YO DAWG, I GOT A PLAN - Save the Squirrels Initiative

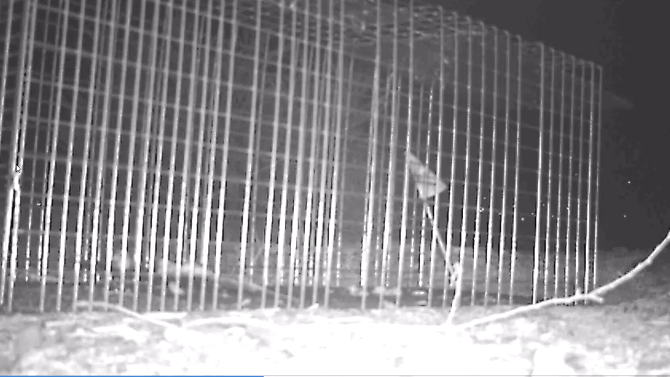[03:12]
I don't know how I'm gonna live trap them if they won't go in the trap. You're not you're not getting those dude. Sorry.
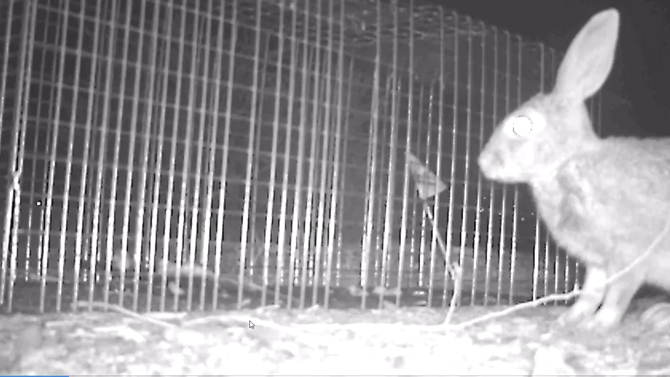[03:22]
You see how much animal activity there is around this hole? This is the hole that I squirted the coyote urine into. It kind of just goes to show you how fucking worthless it is. You guys might be thinking that watch session was kind of useless but I disagree.